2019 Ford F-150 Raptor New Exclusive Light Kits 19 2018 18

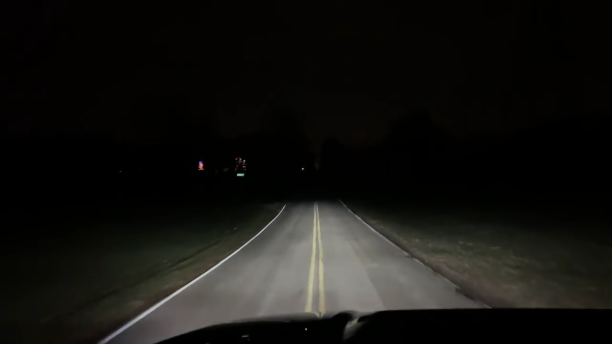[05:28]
Again, just trying to go down some roads where there's not people driving. But again, I'm going to go and turn these on one at a time here. Our driving, side shooter here, our SAE, and now our Radiance Scene. And all of them give you a different amount of light, but the driving really, that's the scene, SAE, and driving, side shooter, driving side shooter, sorry, because there is a difference. The side shooter is the same pro driving light that you'd normally have,
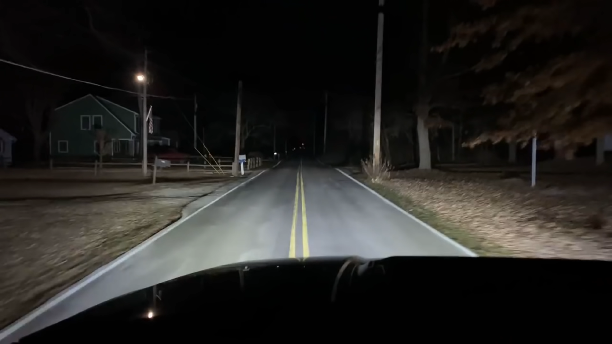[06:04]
but it gives you the side LEDs as well. Look at that, man. Incredible. Incredible. Incredible amount of light. All right, we're going to get a little more footage here of some night driving, and we're going to flip the side shooters on. And just notice, again, how wide that shoots that light now with those side shooters. It's pretty impressive.